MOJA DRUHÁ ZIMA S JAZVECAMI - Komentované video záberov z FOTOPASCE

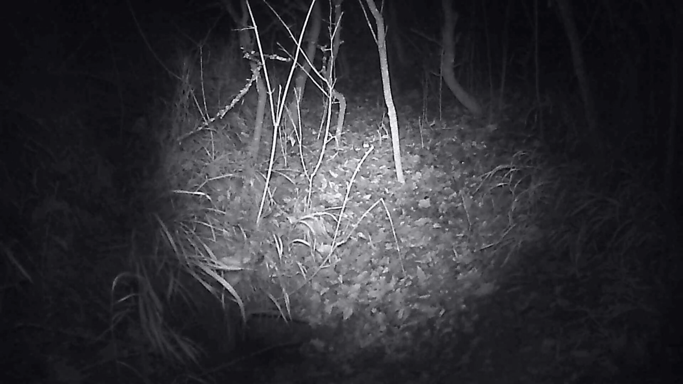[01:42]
Keď si pozriete tie predošlé videá, o ktorých som hovoril skôr, tak tam uvidíte, ako to vyzeralo, keď bola používaná. Avšak jazväce sa tu raz za čas ukážu. A aj z toho dôvodu som tam fotopastcu nechal a sledujem, ako ten život tam beží. Tu sme mohli vidieť istý druh hlodavca, o aký presne ide, si netrúfam povedať. Keďže z týchto čierno-bielých záverov to je veľmi ťažké.
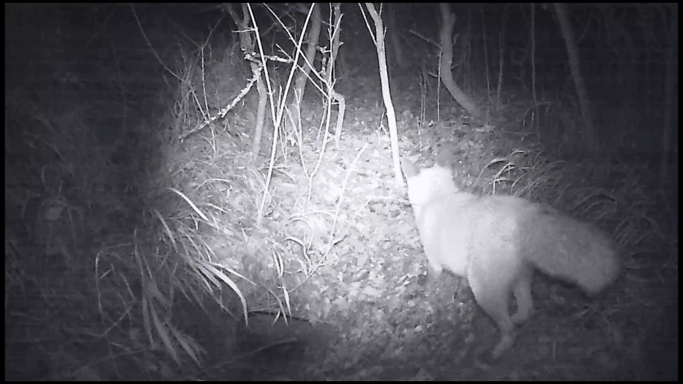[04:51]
Tak tieto zábery ma veľmi tešia. Či ide o lyšiaka alebo o lyšku, to sa veľmi určite nedá. Tajne som dúfal, že sa tam pokúša zriadiť si Noru, ale lyštička je taká nerozhodná celkom. To uvidíte potom na ďalších záberoch. Teraz sa aspoň pekne divá do kamery. Vie, že sa fotí, tak prečo by aj nie?
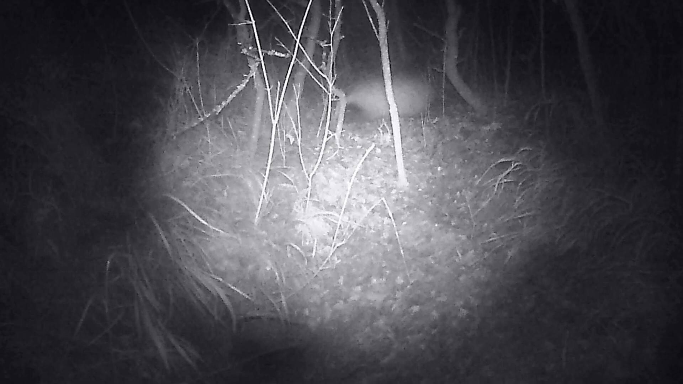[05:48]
tu je vo svojej celej kráse. Aspoň na chvíľu. A ak sa nemýlim, tak toto sú jediné zábery, ktoré sa mi podarilo počas zimy zachytiť. Oni pred zimou aj celkom dosť toho pojedia.
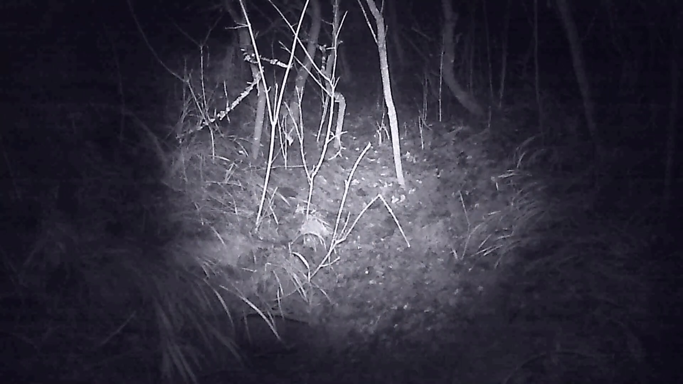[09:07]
Čeri opäť vychádza a záňa si potravu. opäť využívame slnčí chodníček. Ľávo hore ste mohli vidieť ďalšiu srdnu, ktorá teraz prechádza.
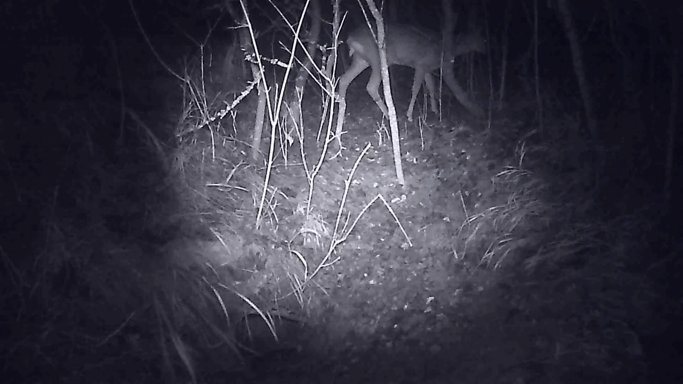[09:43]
Čiže celkovo ten január bol taký bez snehu a taký nejaký. nejaký. Čeri opäť vonku.
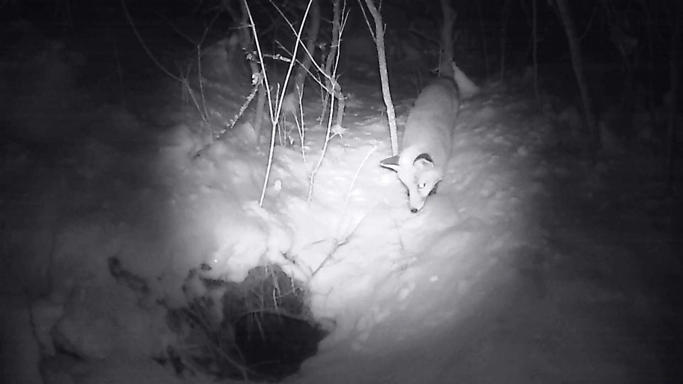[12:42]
Tak lištičko opäť čaká na Jerryho, ale predpokladám, že Jerry asi takéto pozvanie vonku nepríjme. Je zaujímavé, že jazvece, aj líšky, aj všetko, čo sa tam chcelo do tej nory ísť, tak niečo tam od tej zvej rata úplne odpudzuje a nechcú tam ísť.